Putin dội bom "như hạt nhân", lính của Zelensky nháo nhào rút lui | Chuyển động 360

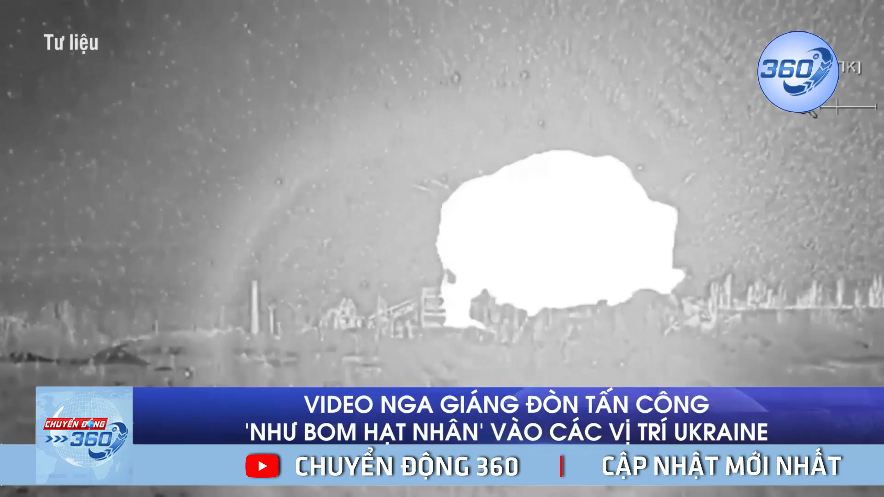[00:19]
Aviapro đưa tin, đoạn video được công bố trên mạng xã hội mô tả cuộc tấn công vào các vị trí của quân đội Ukraine ở thành phố Avdika.
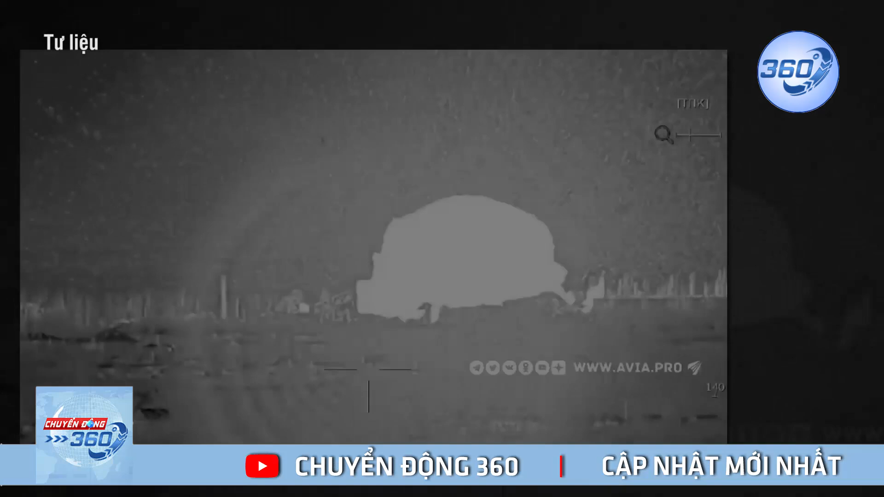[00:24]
Trong đoạn video, có thể thấy khoảnh khắc quân đội Nga tung ra đòn tấn công mạnh bằng vũ khí không xác định. Vụ đổ mạnh đã hình thành một cột lửa và khói khổng lồ bốc lên độ cao khoảng 120-150m.
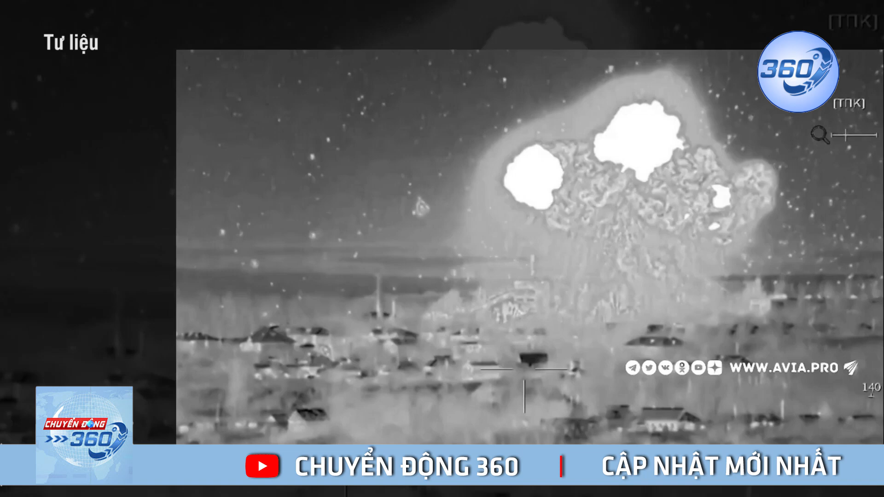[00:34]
Vũ khí được sử dụng trong các cuộc tấn công và các vị trí của quân đội Ukraine vẫn chưa được xác định. Tuy nhiên, rõ ràng đây là tên lửa thuộc loại chiến thuật.
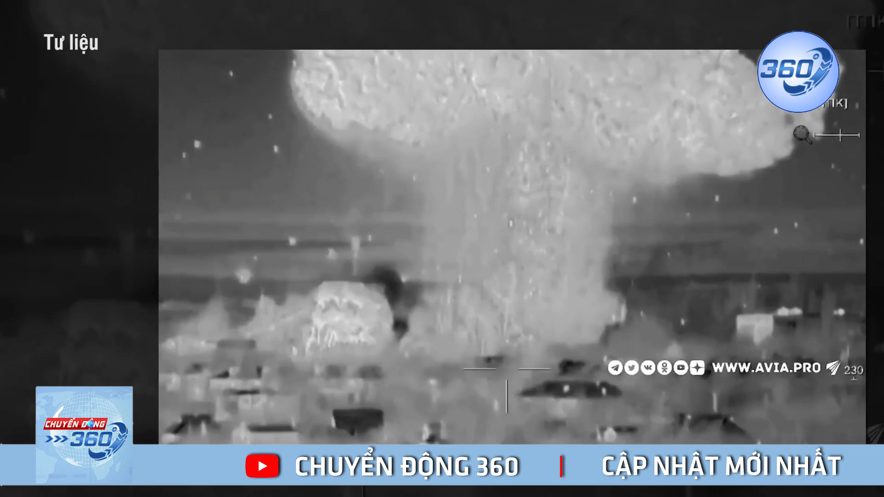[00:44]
Hơn nữa, rất có thể quân đội Nga đã tấn công trực tiếp vào kho đạn của Ukraine dân đến vụ nổ như bom hạt nhân. Hiện phía Ukraine chưa đưa ra bình luận về thông tin do truyền thông Nga công bố. Avdika là đô thị chủ chốt tại trung tâm tỉnh Donetsk, có dân số hơn 31.000 người trước khi chiến sự nổ ra.